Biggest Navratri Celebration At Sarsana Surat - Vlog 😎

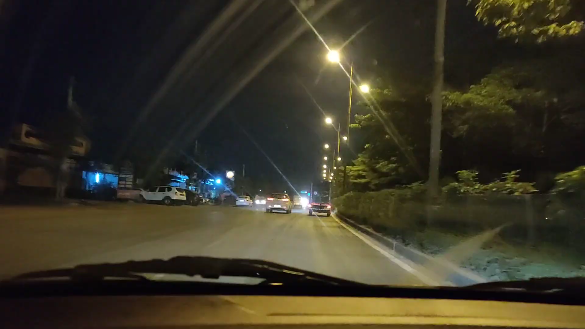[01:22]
ओ बाई यार प्या खतना ट्राफिक है तो गाइस पिछले 15 मिट से हम लोगे ही पड़ी ट्राफिक में फसे हुए